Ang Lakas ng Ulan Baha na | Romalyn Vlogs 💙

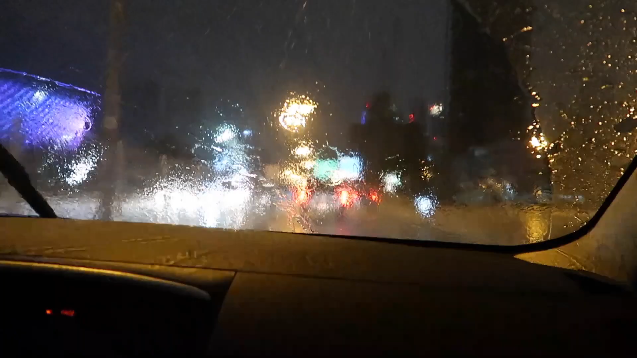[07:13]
Guys, oh my god. Tingnan nyo ang lakas ng ulan. Ang lalaki ng patak. wala grabe. Wala kami sa Dubai mga sis. Hindi ako nakapag-flag kanina nakatulog ako eh. Pas-uwi. Wala grabe. Oh, dito wala na. Yan, yan pa. Meron pa. Sila na naman hoy. Tingay na muna ito.
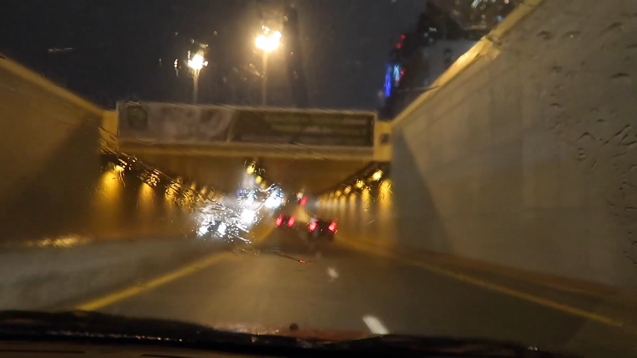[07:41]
Meron ninyo guys. Ay. Ay. Wala. Siyempre, may pupungal. lalaki ng patak o. May pili lang yung ulan. Ito ang lalaki ng patak o. Nakasaulan. Nakasaulan. May pili lang yung patak o. May pili lang yung patak o. Guys, higyan nyo. Nakasaulan. Sa magintana. Ayoko kumikitlat-kitlat pa nga eh.
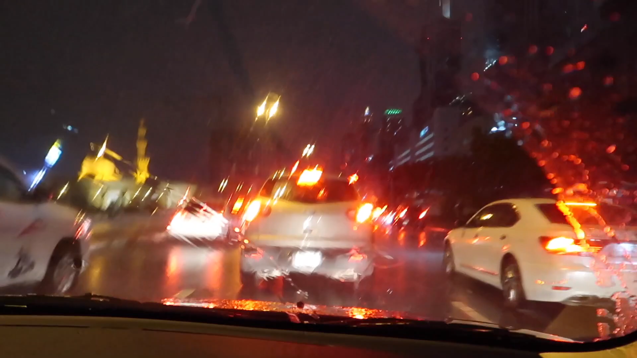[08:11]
Ang lalaki ng patak o. Alam mo yung hailstorm. Yung may kasamang ano. Kasamang snow. Oh my god. Guys, hindi ko alam po itong ulan na to. Yung may kasamang snow. Kasi dati, pag bumuulan dito. Ito yung cellphone ko. Parang yung ano, screen. Punta kami ng satwa. Kasi, kakain kami ng merry brown.
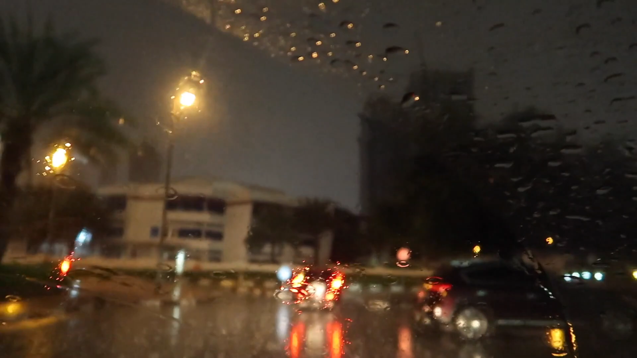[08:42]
Kain kami chicken. Lakas ang ulan mga sis. Grabe. day off namin. Bukas ni Javi. Yung isang gem.
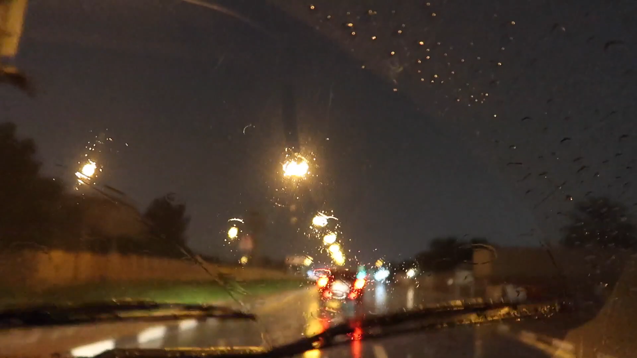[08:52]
Yung plasso. Baha na guys. Oh my god. Baha na guys. Baha na guys. Baha na guys. Yung bine-bine-bine-bine-bine yan. Baha na. Talaga. Oo. Ops. Odi na lang. Wala pasok. Bukas. Ano lang dito guys. Once in a year lang umulan.